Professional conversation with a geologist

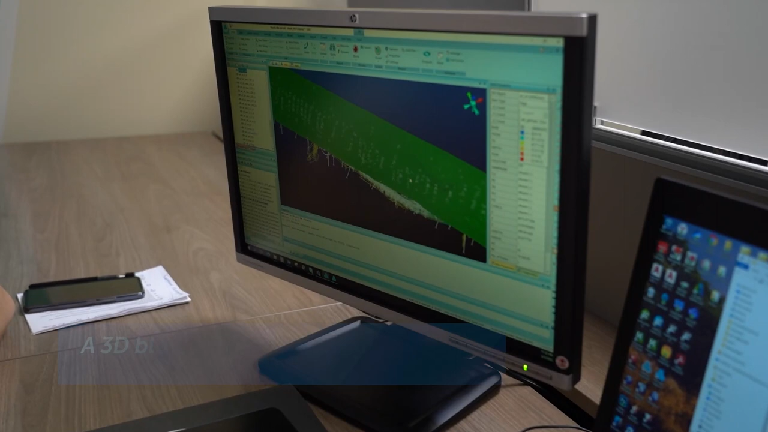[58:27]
Это поверхность, которую мы сейчас имеем. Это вот фактический карьер.